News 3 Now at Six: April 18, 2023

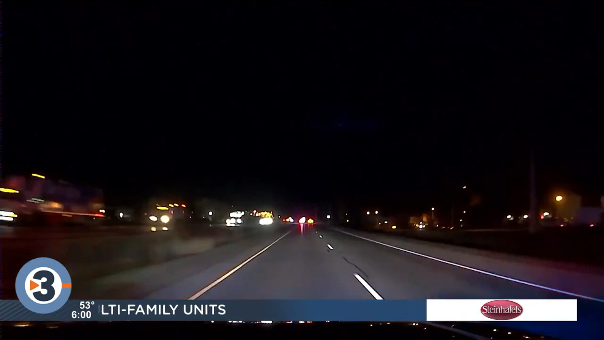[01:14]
across several miles of Highway 51 at times at speeds of more than a hundred miles an hour